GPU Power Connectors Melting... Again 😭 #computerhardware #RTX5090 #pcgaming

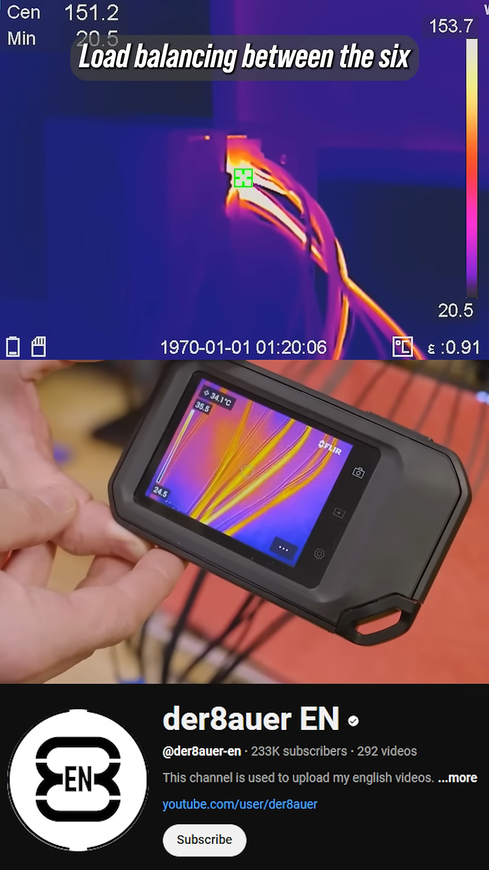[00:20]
Load balancing between the six 12-volt wires in the cable can become unbalanced.
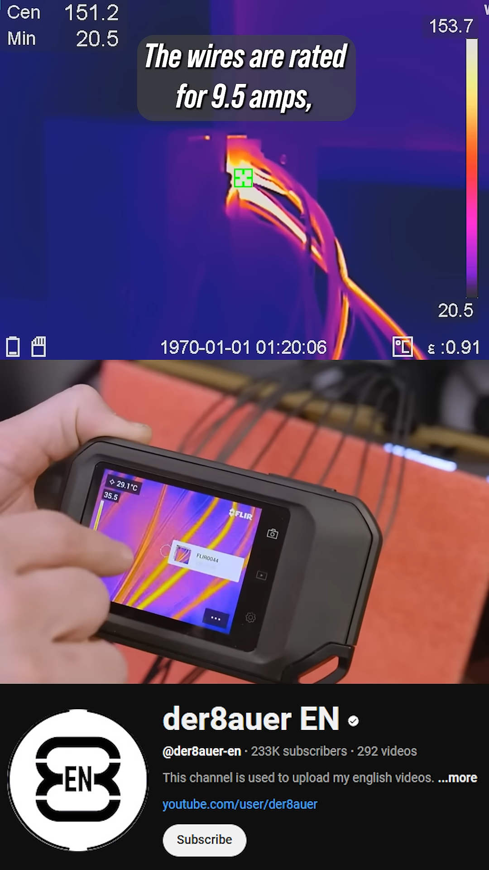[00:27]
The wires are rated for 9.5 amps, and while under load, a 5090 pulling 575 watts should result in about 7 to 8 amps per wire.
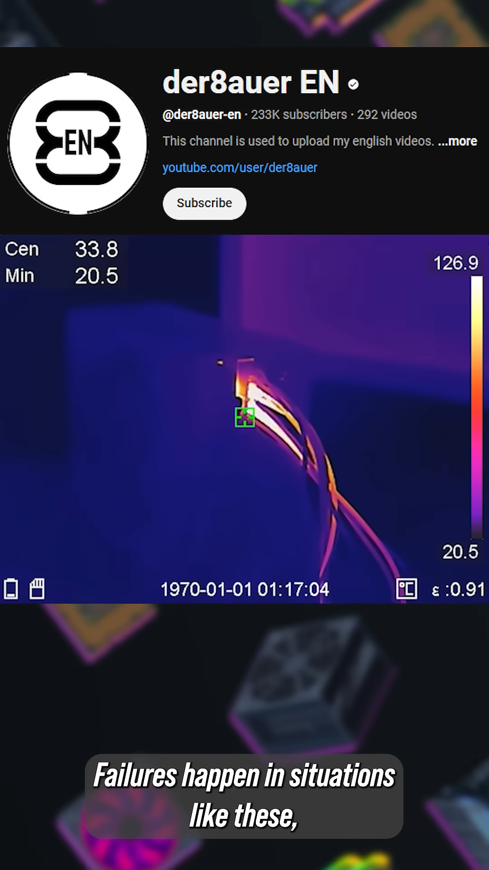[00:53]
Failures happen in situations like these when just one or two wires carry nearly all the current,
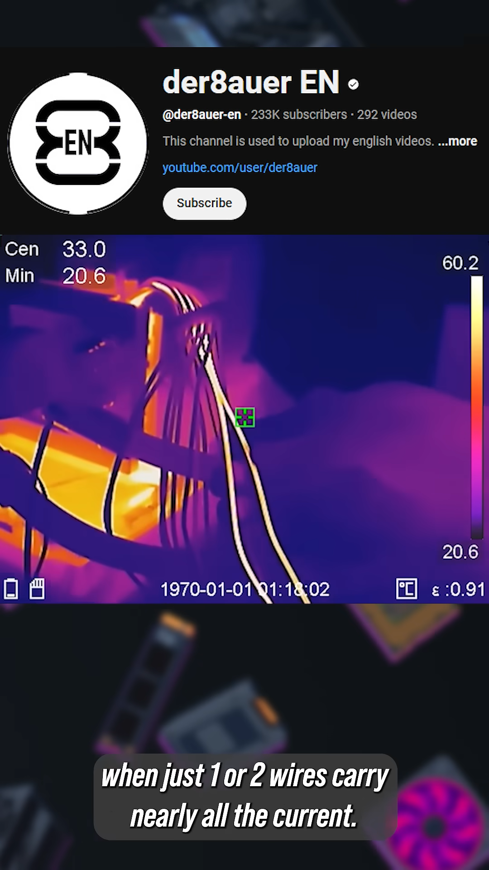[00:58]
and that can heat up the connectors to 150C or more, which would definitely fail over time.